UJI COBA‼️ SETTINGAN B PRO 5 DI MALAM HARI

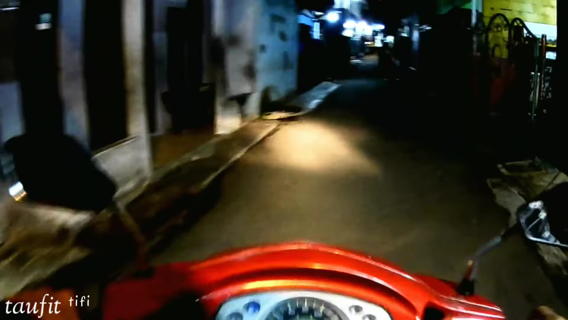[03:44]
nanti saya akan mencoba di jalan
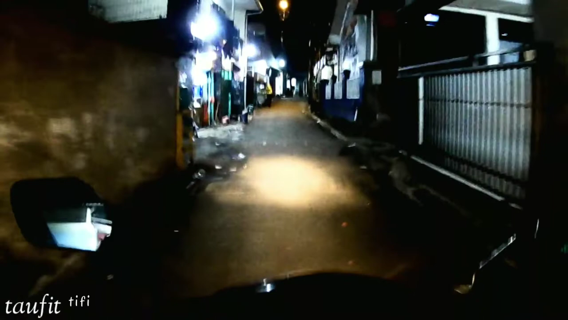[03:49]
raya ya biar melihat hasilnya bagaimana untuk cahaya-cahaya lampunya
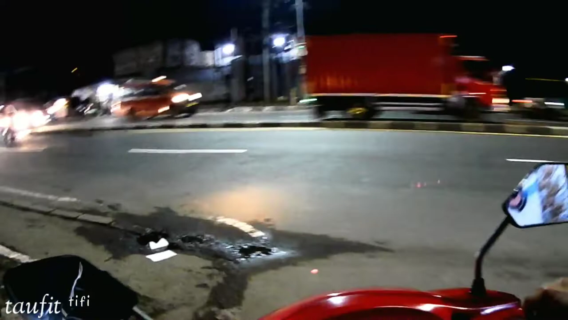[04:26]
nah ini udah memasuki jalan raya ya yuk langsung saja kita lihat lampu-lampu jalannya
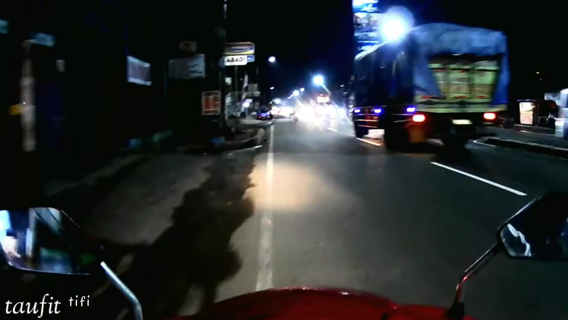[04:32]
untuk settingannya ini saya menggunakan 10 megapiksel jika saya menggunakan 16 megapiksel itu videonya terlalu buruk ya terlalu renyek kalau menurut saya aku saya coba yang 10 megapiksel ini hasilnya bagaimana mudah-mudahan tidak terlalu banyak semuanya ya sedikit lebih halus
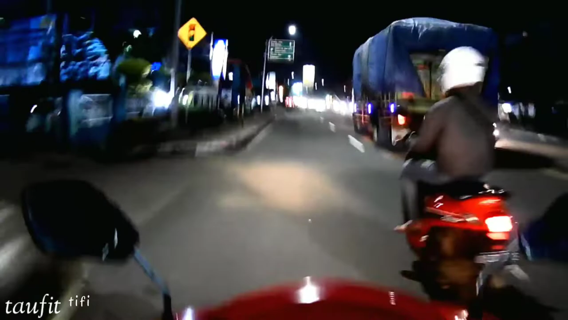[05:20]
ini uji coba B5 Alpha Edition Light ya kamera ini memang tidak begitu mudah untuk settingan malam hari agak sedikit susah ya ya harganya juga harganya murah ya jadi ya harga tidak
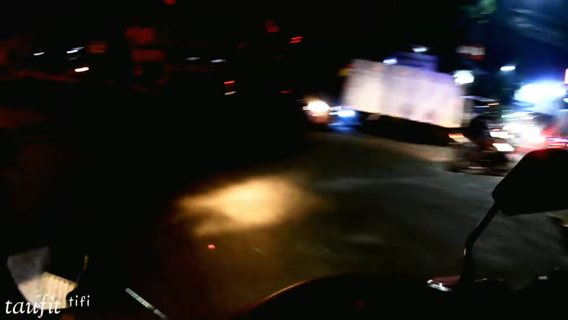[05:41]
tidak apa ya tidak salah ya harga
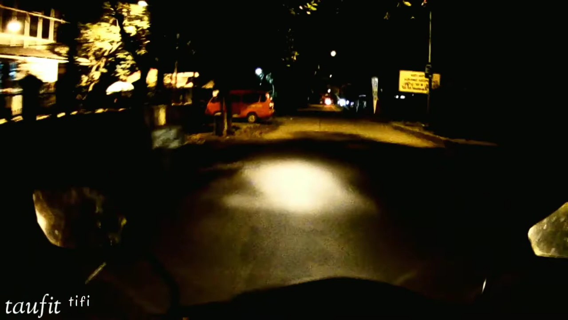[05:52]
kamera semurah ini kan saya beli 500.000 hasilnya ya seperti ini untuk settingan buat teman-teman bisa dilihat ya atau bisa di setting-setting menurut klerat teman sendiri bagaimana maunya
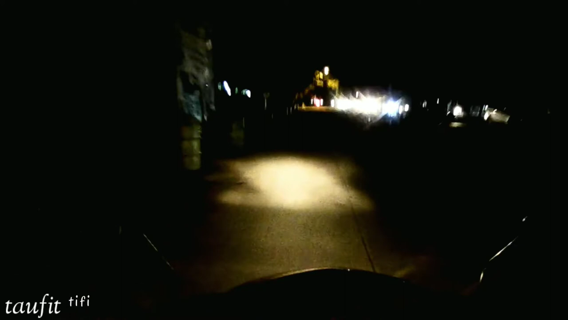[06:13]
tapi ini saya akan uji coba ya untuk settingan malamnya
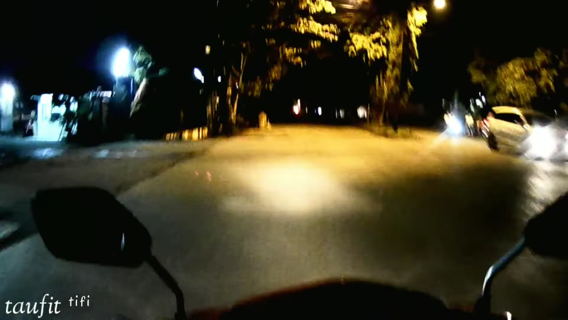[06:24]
mudah-mudahan tidak terlalu noise ya untuk kaya lampunya oh iya buat teman-teman jika ingin melihat settingan di siang harinya bisa kalian klik di kanan saya untuk melihat hasil settingan di siang hari ya bisa kalian klik